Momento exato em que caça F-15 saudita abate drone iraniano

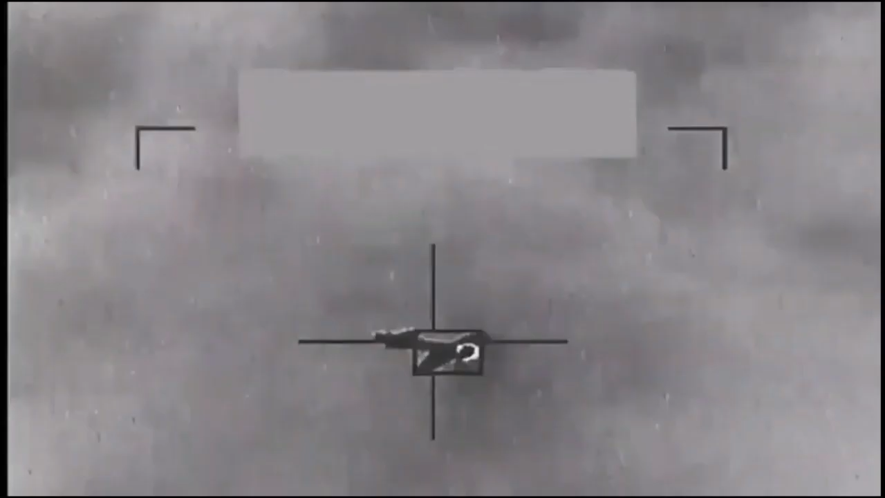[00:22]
até que um míssil ARAR, atinge o veículo aéreo não tripulado.
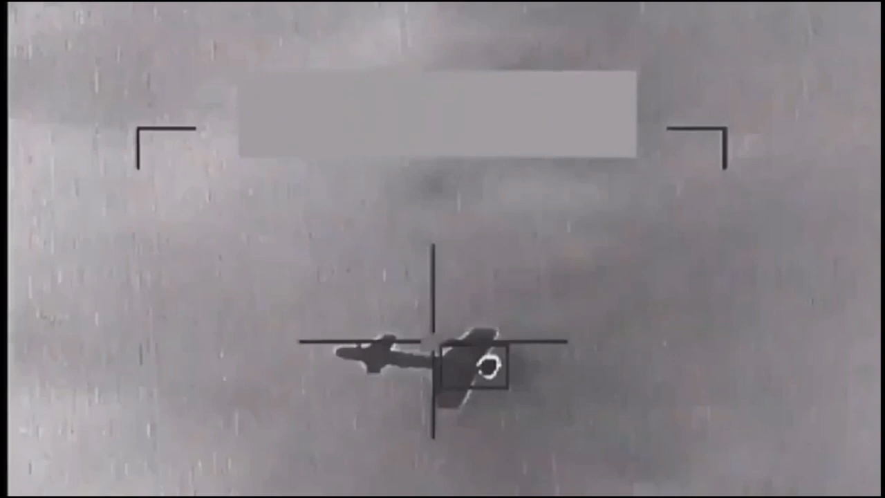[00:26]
No vídeo é possível conferir como o drone foi destruído, deixando uma nuvem de destroços.